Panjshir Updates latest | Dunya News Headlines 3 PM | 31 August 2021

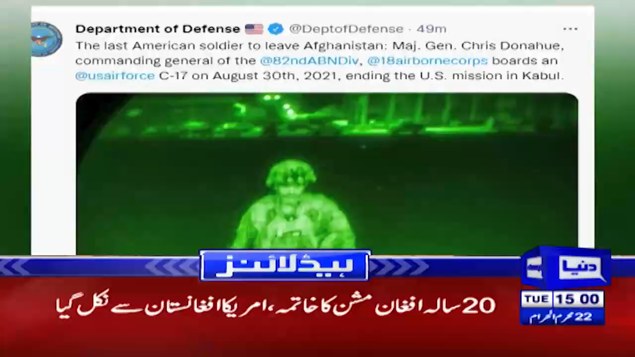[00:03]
20 سالہ افغان مشن کا خاتمہ امریکہ افغانستان سے نکل گیا رات کے اندھیرے میں آخری